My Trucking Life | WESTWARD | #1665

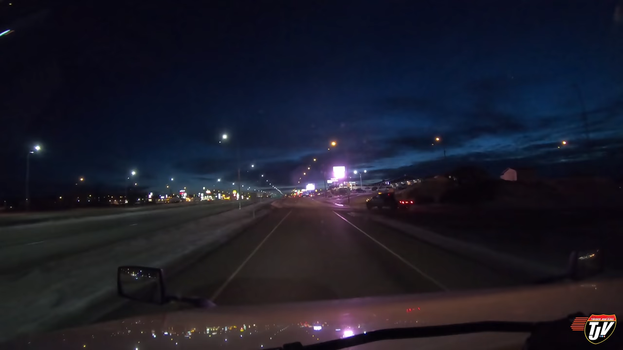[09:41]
Big town before Alberta. It's a Swift Current, Saskatchewan. Beautiful country out here. This is just north of Montana, USA. Montana is one of my favorite states. I heard there was a petition a while ago for Montana to join Canada. I don't think they would like that very much. Not that Canada's not a great country. I'm just saying that Montana is one of those low tax states, right?
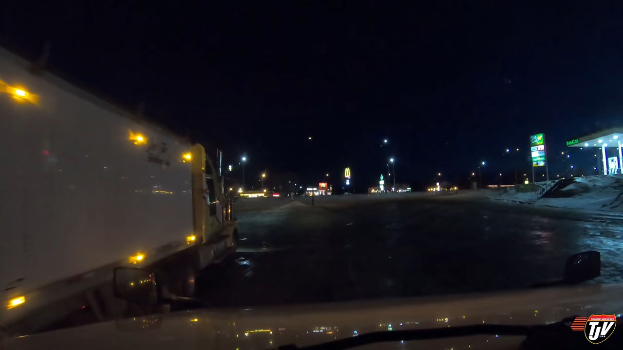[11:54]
Just stopping at Tim Hortons here for a coffee. Well, now this guy's gonna want to turn around too. No room, buddy. Bassano, Alberta. I think that's how you say it.
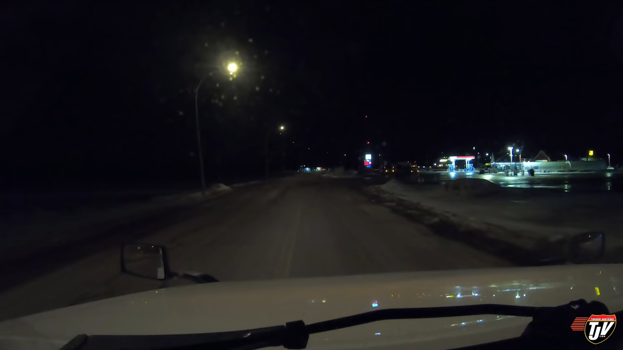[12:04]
Bassano. I haven't stayed at this SO overnight in years. Usually because I go to Strathmore or the other side of Calgary. But I just don't think I'll have the hours to make it that far today, so we're stopping here instead. We'll find a parking spot for us.